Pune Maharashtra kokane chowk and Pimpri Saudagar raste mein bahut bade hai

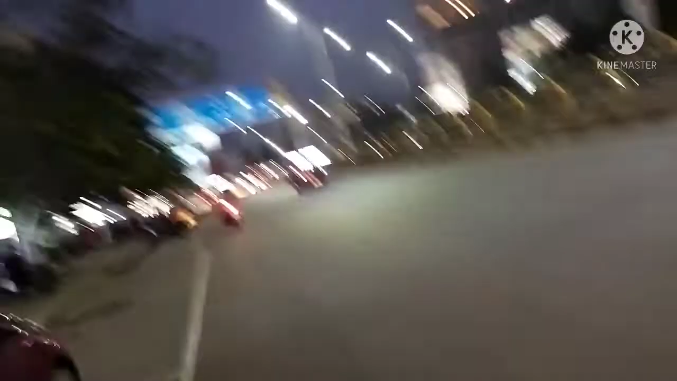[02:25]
उयो बहुत ही मस्त है यो,
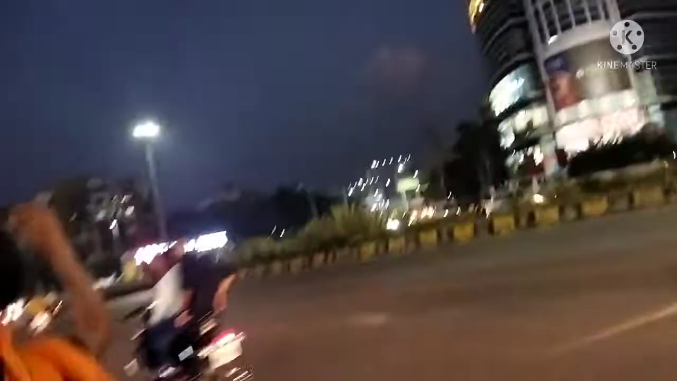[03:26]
हाय गाइस, अभी हम पहुंचे हैं कोकनी चौक में जाम,
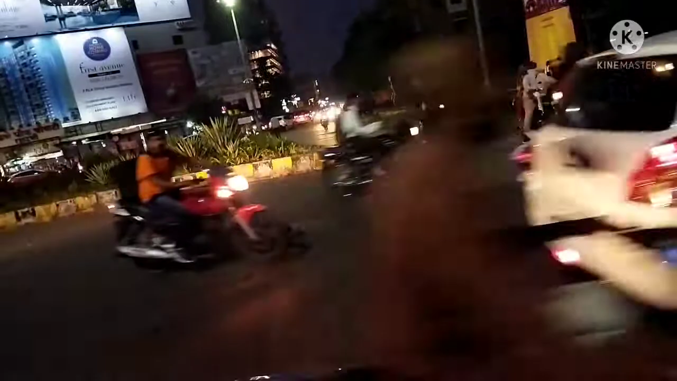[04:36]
अपना मेरे को कित पार करवा दो, से गाड़ी आ रही है बहुत जोर में यार। ओ जैसन हाँ सीधा हो, सीधा हो गया हम